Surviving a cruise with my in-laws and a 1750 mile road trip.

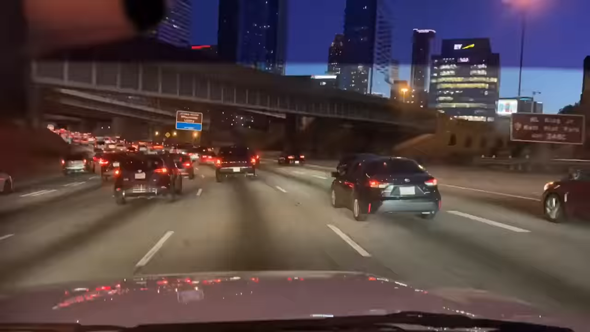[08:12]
Wawa, we're in the big city now. Yeah, I love them. Especially at night. There's a lot.
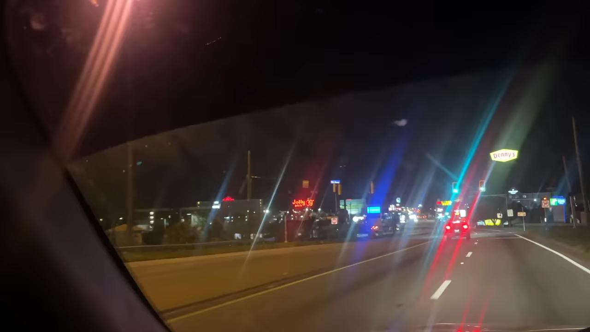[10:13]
Yeah, is this here, the Jolly Inn, $39? No, we ain't staying at the Jolly Inn.